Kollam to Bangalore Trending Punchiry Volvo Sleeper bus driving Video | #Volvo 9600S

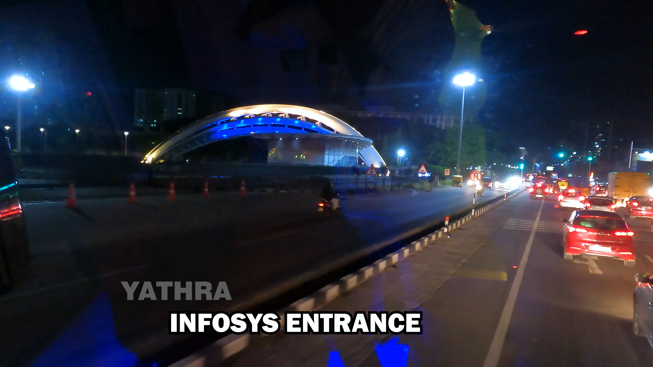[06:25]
പള്ളിപ്പുറം കഴിഞ്ഞതോടെ ഹെവി ട്രാഫിക് ജാമാണ് റോഡിൽ. ഓണത്തിൻ്റെ തിരക്കാണ് കാരണം.
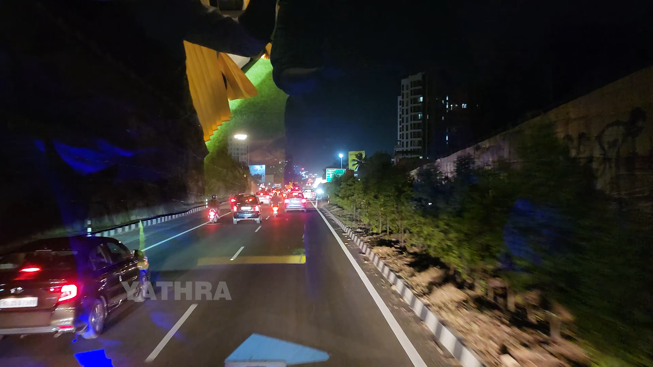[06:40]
ഈ ട്രാഫിക് ജാമിൽ കിടക്കുമ്പോൾ തന്നെ ചില ബാംഗ്ലൂർ റൈഡേഴ്സ് വരുന്നുണ്ട്.
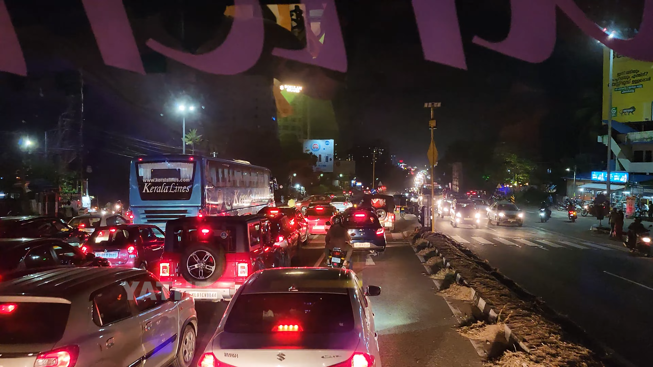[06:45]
അതും കൊല്ലം, എറണാകുളം, അങ്കമാലി വഴി പോകുന്ന ചില ബസ്സുകളാണ്.
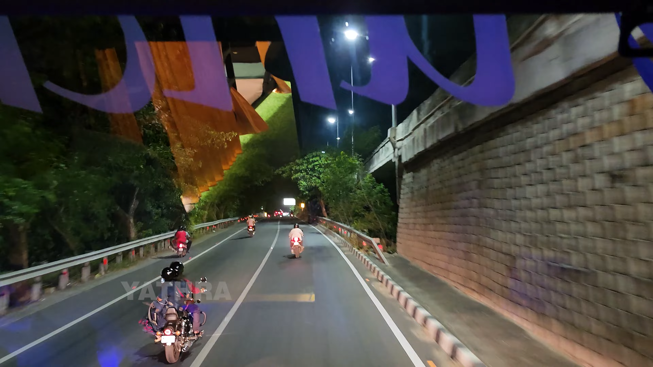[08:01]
ഓണം ഹോളിഡേസ് ആയതുകൊണ്ട് വലിയ വാഹനത്തിരക്കാണ് ഇവിടെ.
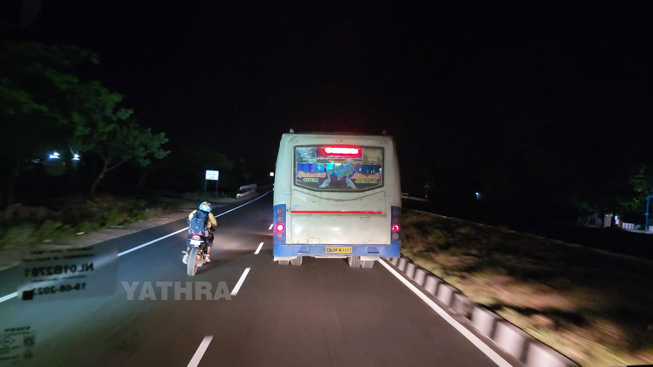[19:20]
ഒരു മണിയോടുകൂടി വിരുദുനഗറിൽ എത്തിയിരിക്കുകയാണ്. ഈ കാണുന്നത് വിരുദുനഗറിലെ കളക്ട്രേറ്റ് മന്ദിരമാണ്.